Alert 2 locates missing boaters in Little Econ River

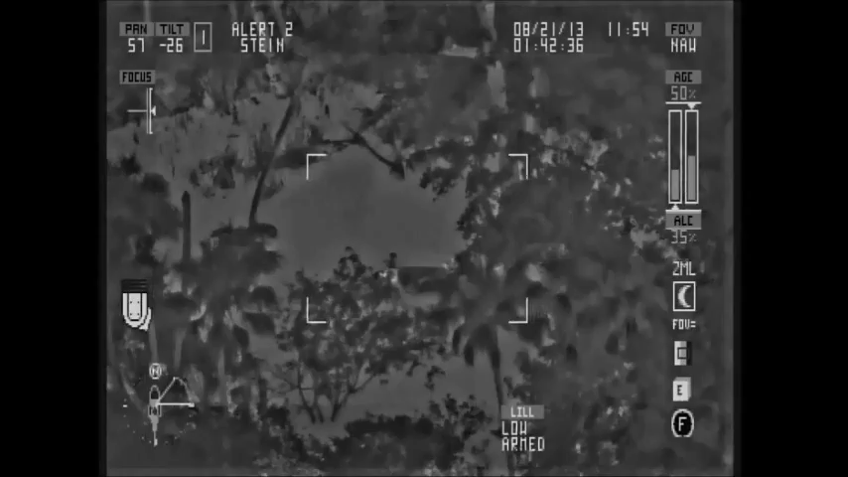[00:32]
It was Alert 2. Appear to be 10-4, they're still rowing, going northbound on the river.
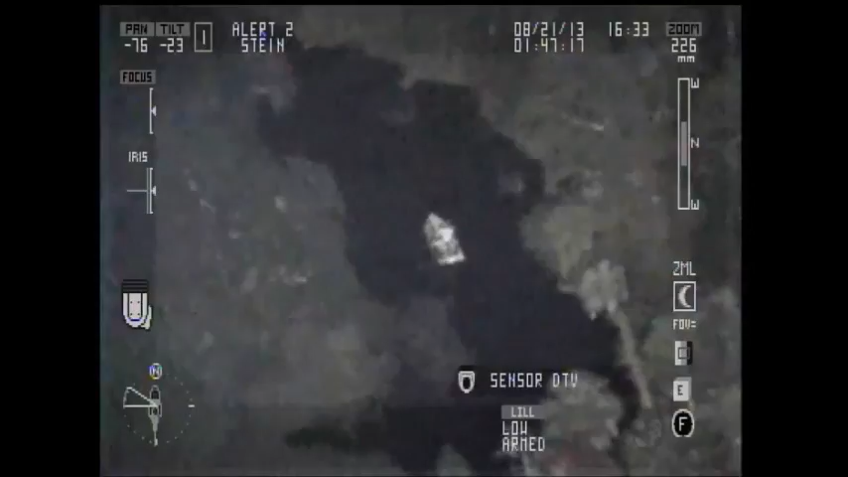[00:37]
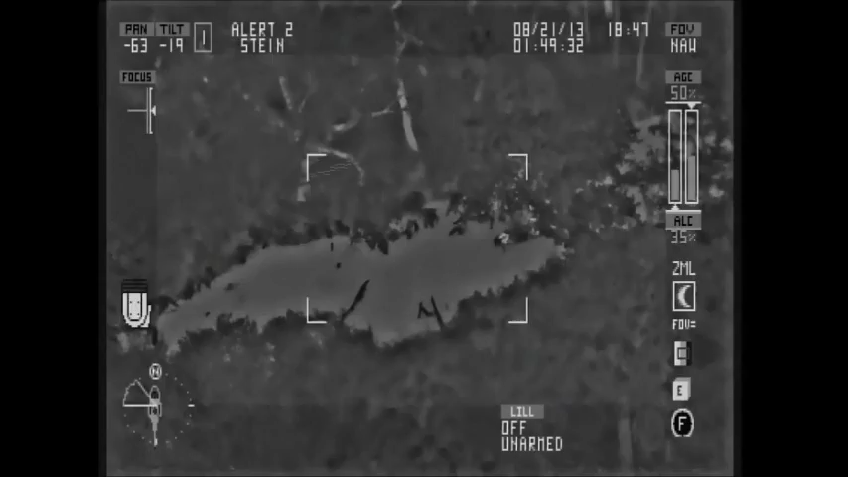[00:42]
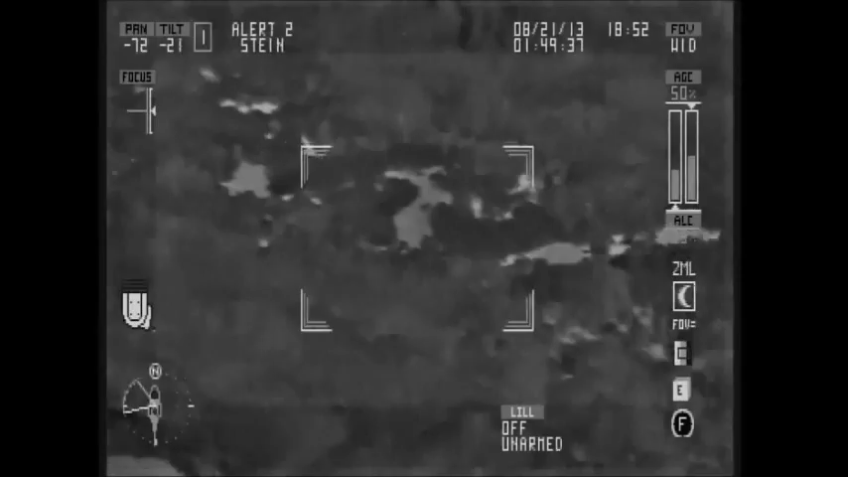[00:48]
Alright, Alert 2-12, I haven't had a chance to send their highway there, you don't need to do that. Alright, Alert back to Oviedo. They're still making their way pretty good. It's just taking time between all the curves of the river there.